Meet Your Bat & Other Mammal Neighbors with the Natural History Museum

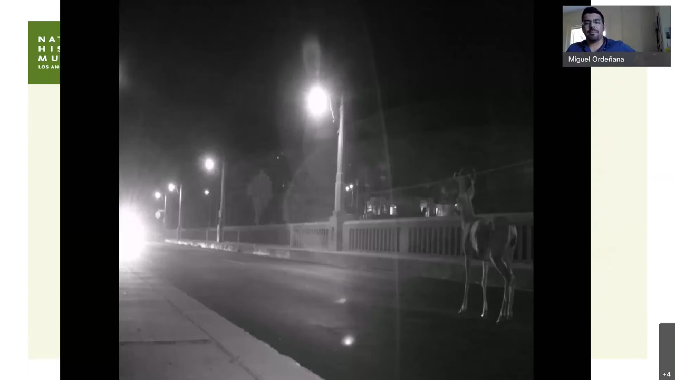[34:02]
and but they do do it when they can like at night when we're asleep so this deer is waiting for traffic to cross before it crosses that very same bridge those cyclists were on coyotes
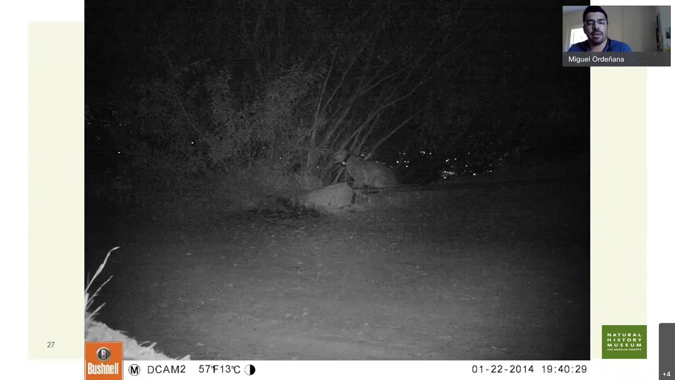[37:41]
and um another great example of how he's coexisting so here he is um in the middle of griffith park here um just hanging out in front of one of my camera traps by some water um there he is if you can't see him and then less than 30 seconds later hiker wins walks front and um a really great example of how he mountain lions even though um they have potential to be dangerous don't want anything to do with us in most cases and that's his secret